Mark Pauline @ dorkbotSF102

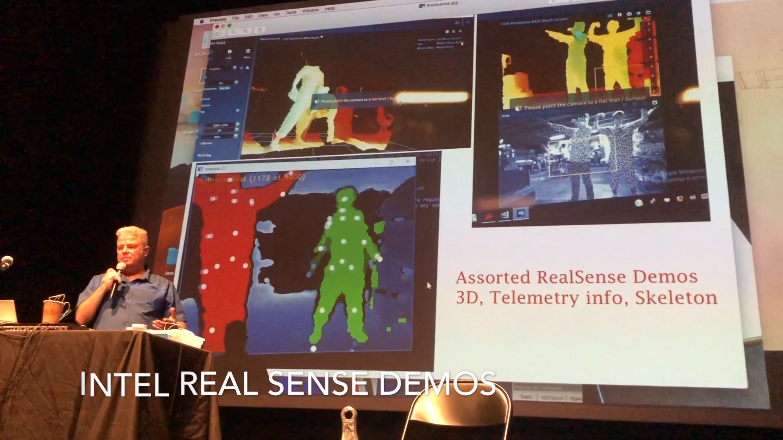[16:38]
I think that's for a skeleton detection, right? Isn't that?